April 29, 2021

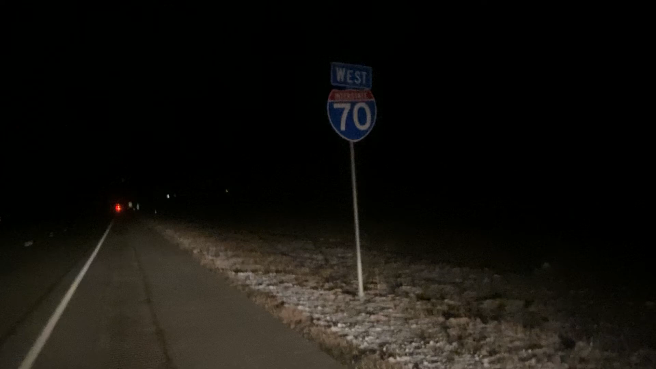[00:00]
Okay, on I-70, that's going west. Good time of day, it's not that bad.